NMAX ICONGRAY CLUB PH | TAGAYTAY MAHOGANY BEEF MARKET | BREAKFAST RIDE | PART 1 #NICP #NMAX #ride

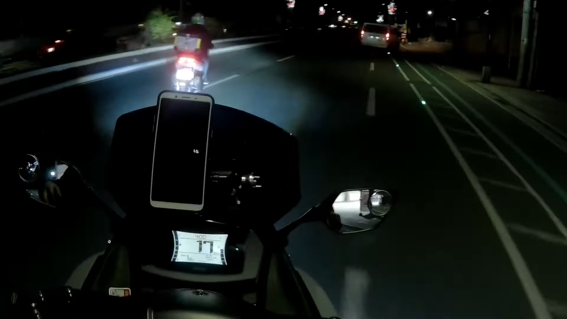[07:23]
Woo! Sana okay itong ride na to. Sundan lang natin si Sir Manny.
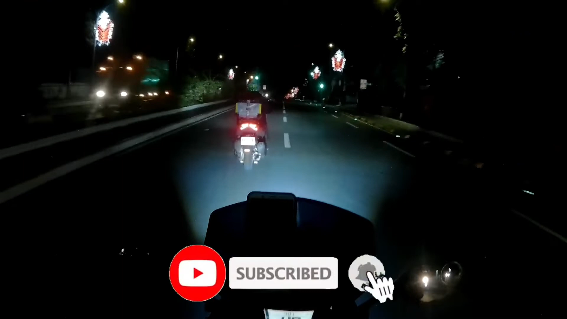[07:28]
Shout out tayo Sir Manny. Chain ride lang daw to. Bawal tayo magmabilis. Ah, dito pala sila.